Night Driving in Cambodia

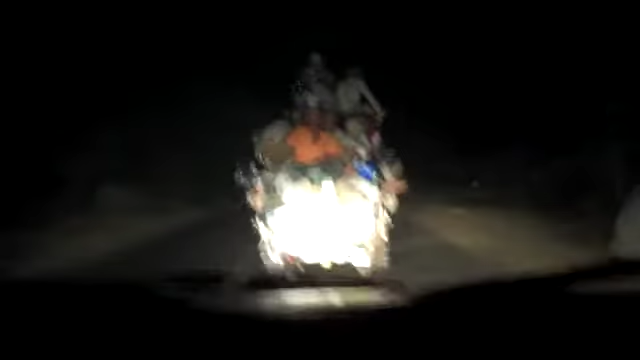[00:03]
Look, they got two motorcycles strapped in there, plus all the water bottles and whatever. Look at that. Those people are just hanging on. They are just hanging on to that.